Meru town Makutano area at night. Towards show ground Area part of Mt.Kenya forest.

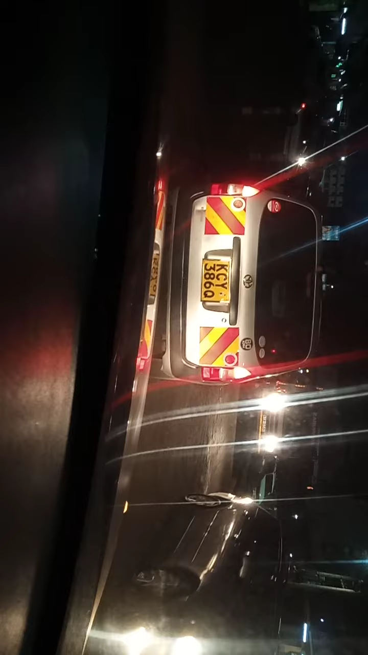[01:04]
This is Meru Makutano at night, you can see there is only jam at the junction of Makutano Roire Nanyuke Road. Makutano upper town of Meru becomes more active from the evening to later nights every day.
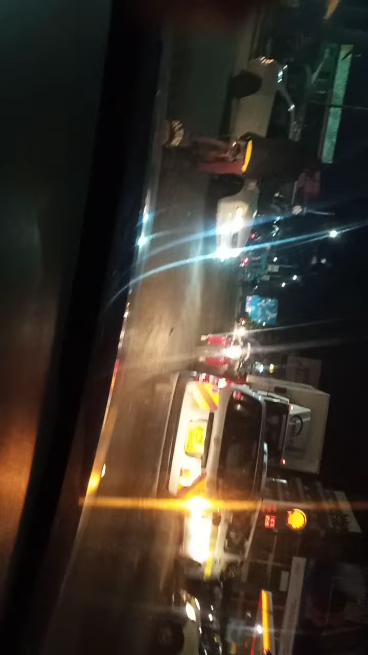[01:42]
Now we are crossing the junction of Makutano Roire Nanyuke Road. This is the most vicious place on the upper side of the town.
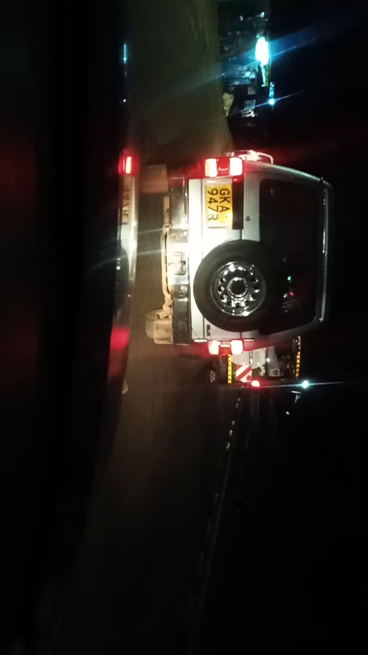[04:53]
Yes there is a bit of traffic here because you are nearing the junction of bypass that takes the vehicles that are coming from Nanuki area or direction all the way without getting to the middle of the town. I think those vehicles all the way to to catch up with the Meru Ember Road towards Nairobi.